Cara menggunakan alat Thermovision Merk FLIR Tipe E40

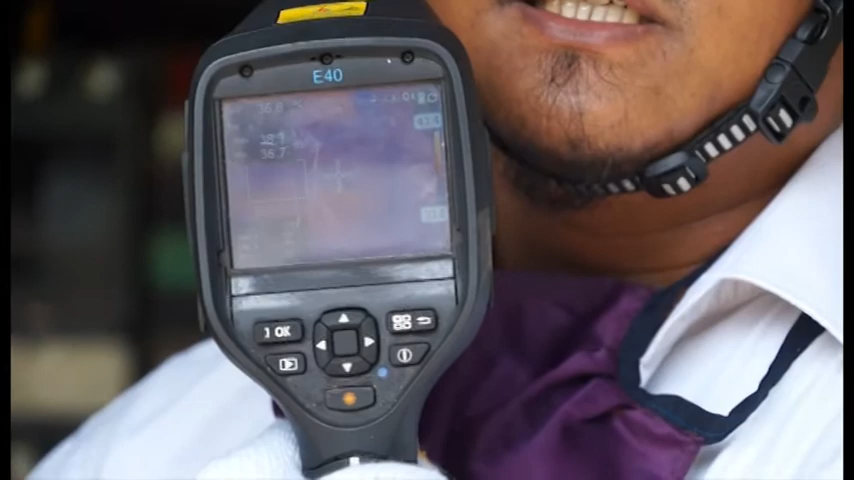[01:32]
Kemudian disini ada objek kita Objek yang kita
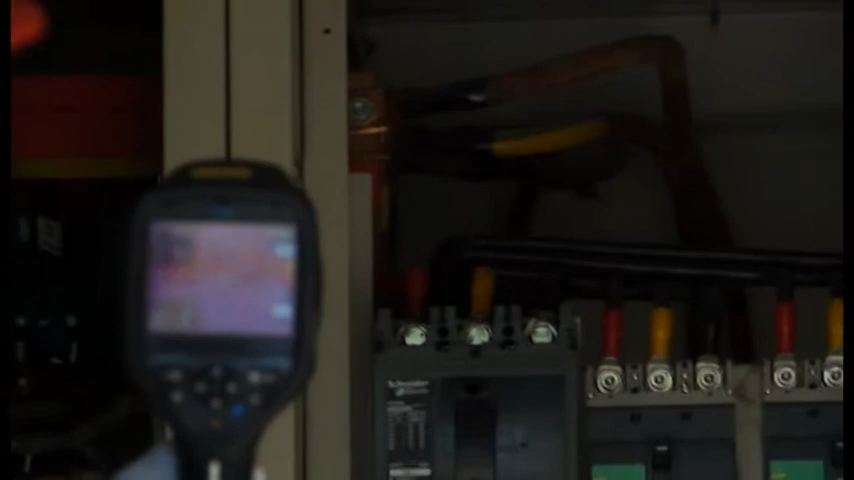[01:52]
ada titik stok Yang akan selalu berubah Menunjukkan suhu pada titik yang akan kita ukur
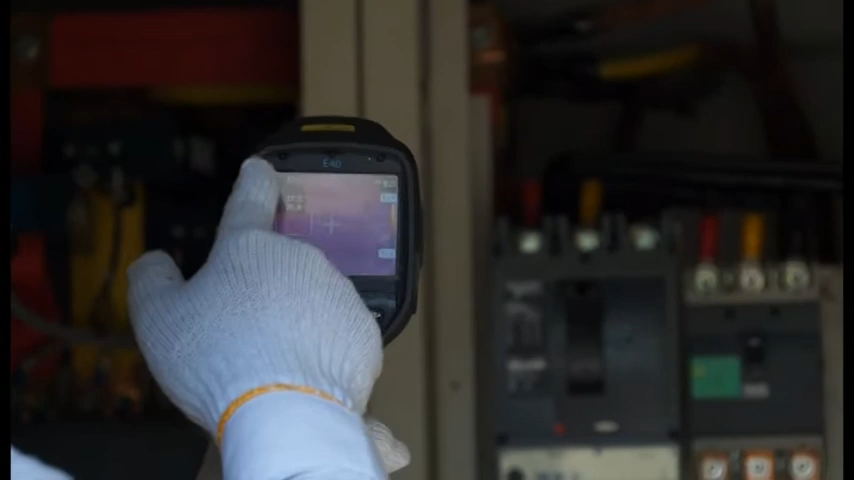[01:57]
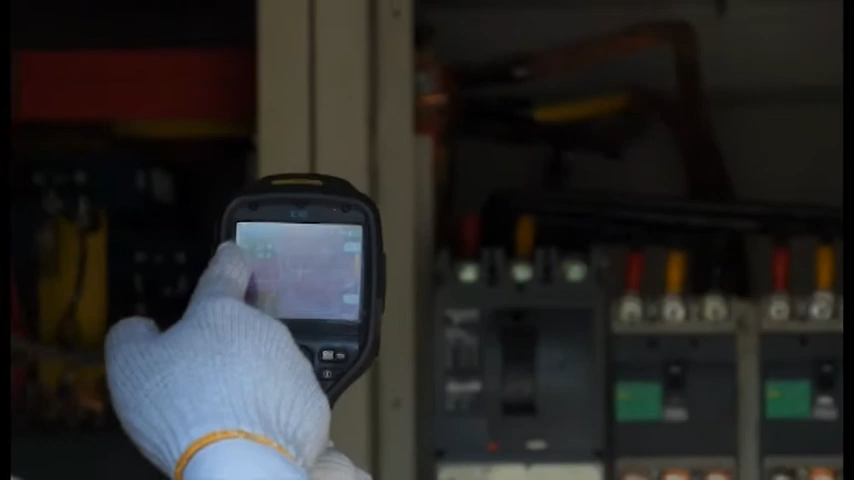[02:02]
Disini 37 Artinya suhu yang dititik Kita arahkan ini suhunya akan 37
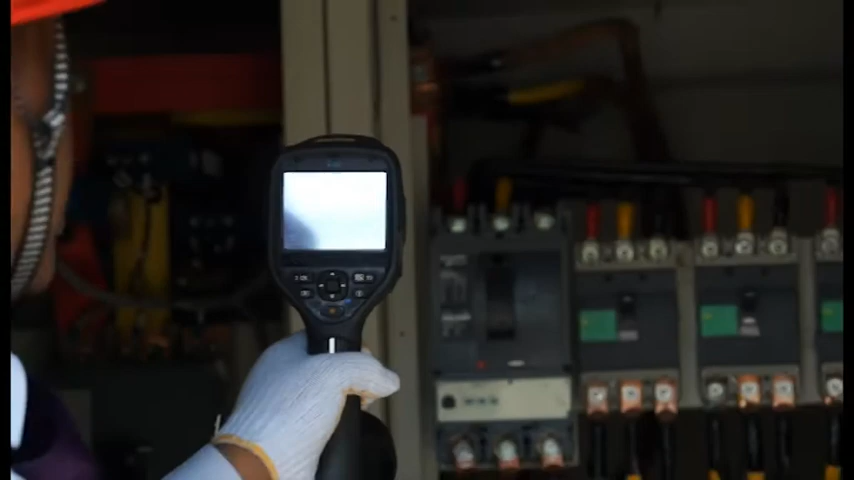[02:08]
Kita lihat semua disini Kita akan
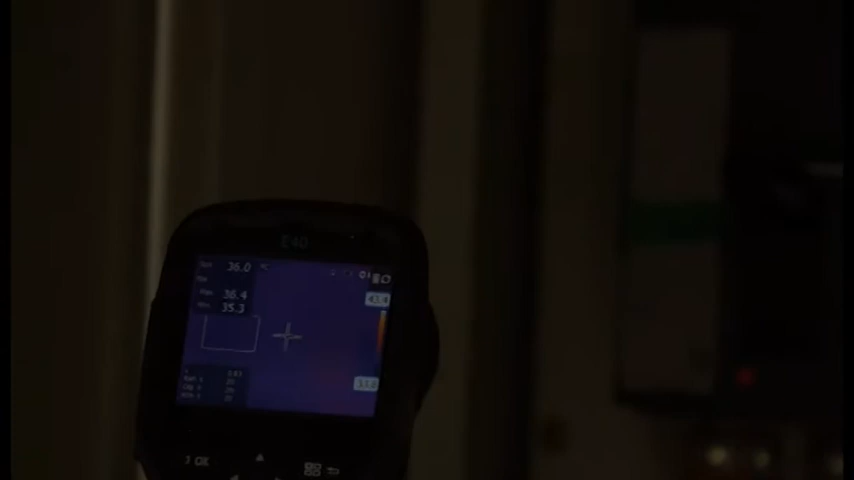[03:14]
Ya, dari MCCB-nya juga Mulai dari inputnya Suhunya
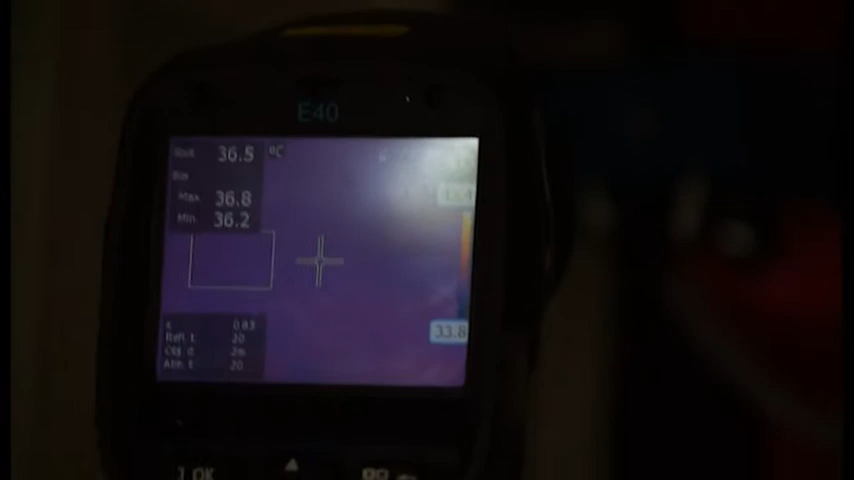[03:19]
On screen: spot 36.5°C
cukup bagus ya 36,5 dan outputnya pun Masih di angka
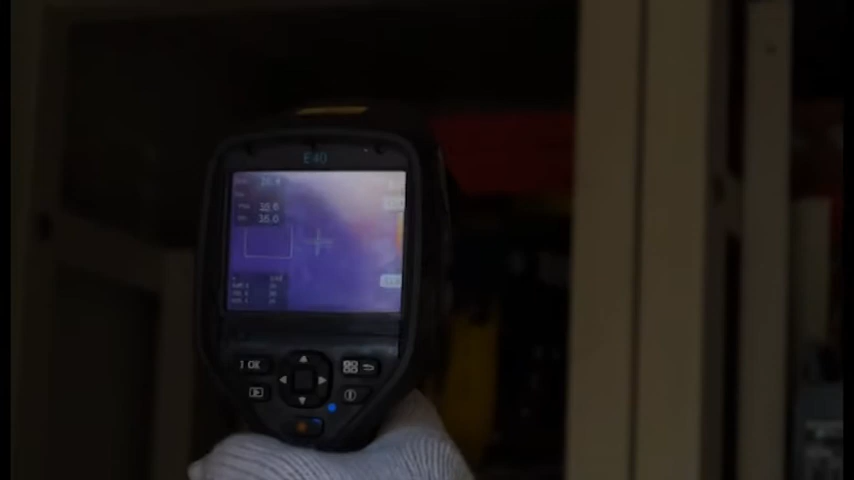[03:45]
tekan Tombol ini Untuk menahan Untuk menetapkan suhunya Kita coba ya
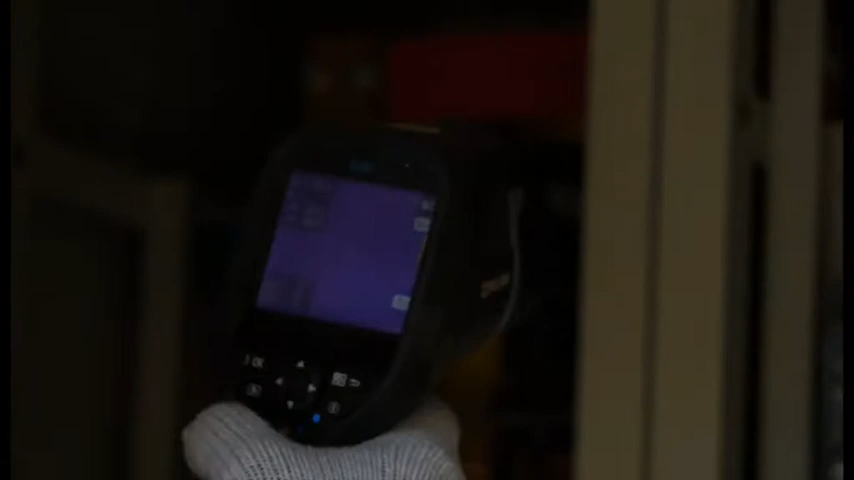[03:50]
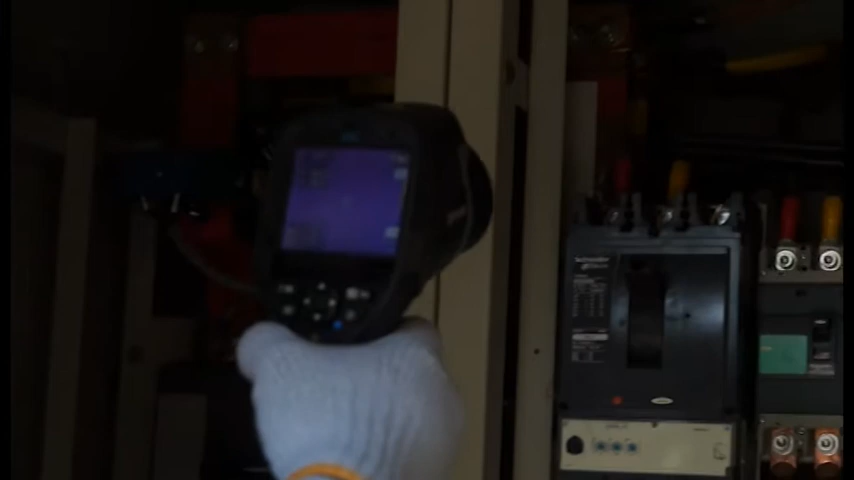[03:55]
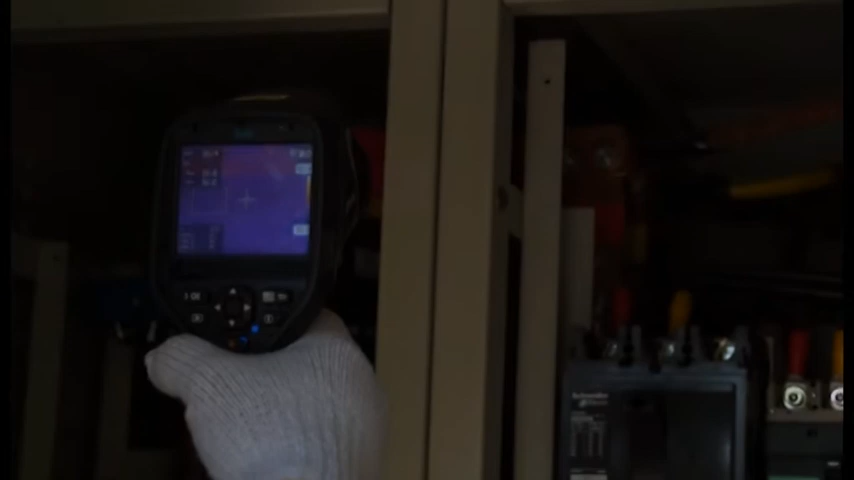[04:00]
Nah, setelah kita tekan Dia akan berhenti angkanya
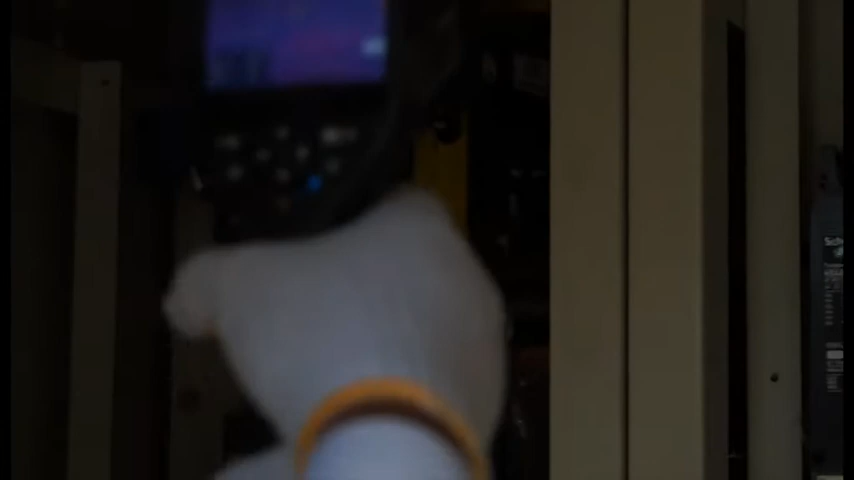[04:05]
Oke
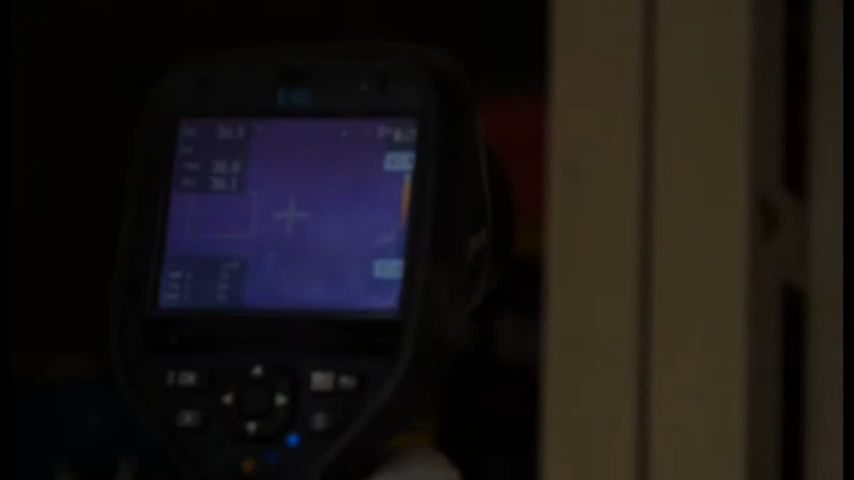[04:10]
Nah,
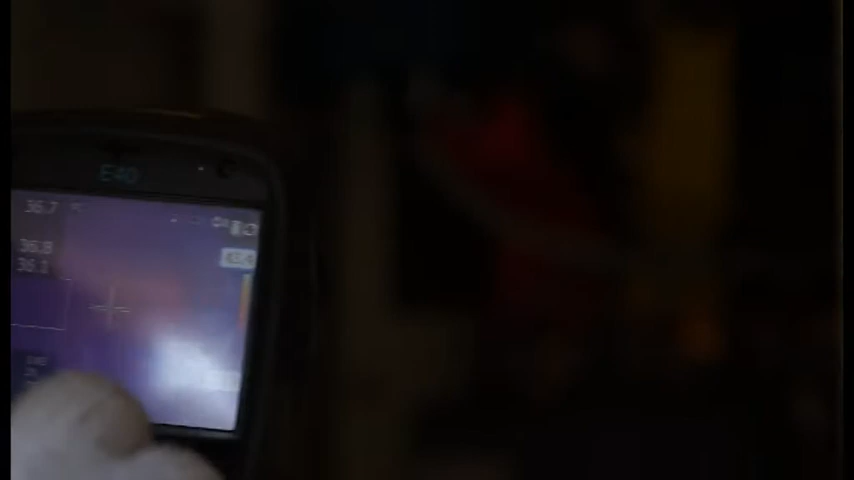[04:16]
disini akan muncul save Dia menyimpan Suhu yang tadi kita
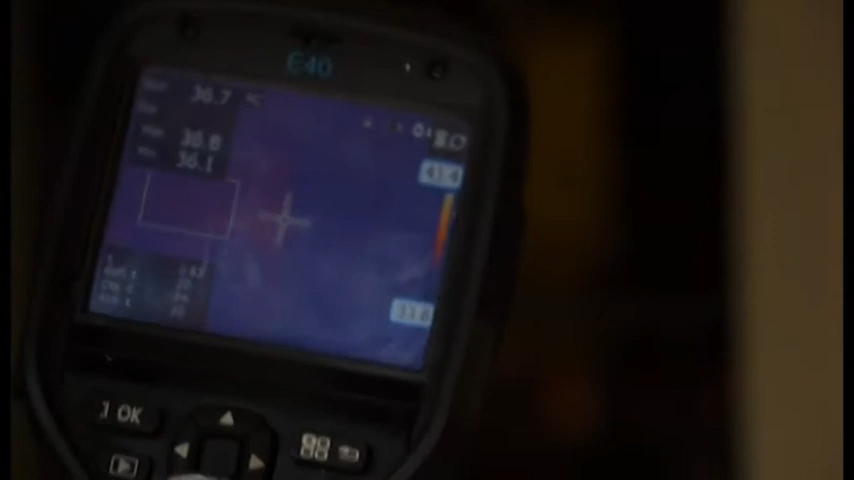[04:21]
Apa Kita jadikan sasaran sudah tersave Nanti bisa kita download Hasilnya
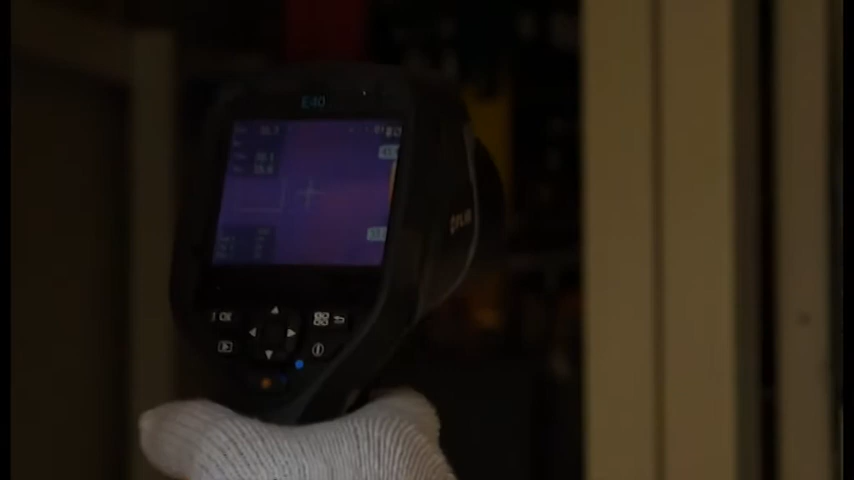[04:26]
Kemudian kita cari lagi titik Mana yang mau kita ambil suhunya